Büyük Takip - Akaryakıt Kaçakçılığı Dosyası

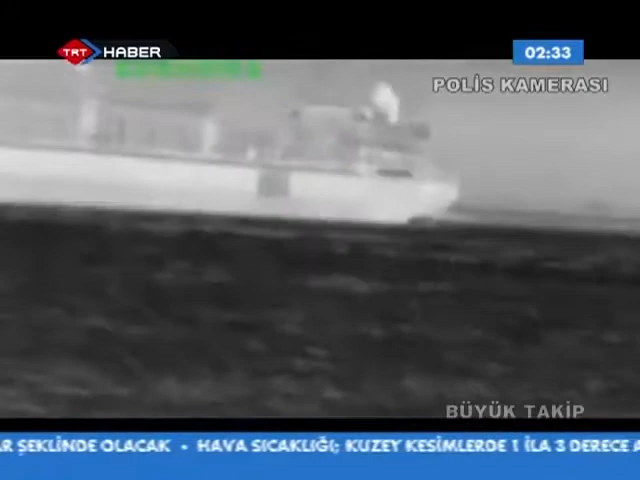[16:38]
Gece yolculuğu sırasında gece görüşlü termal kamerayla izlenen gemiye operasyon düzenleyen ekipler bariller dolusu akaryakıtla karşılaştı.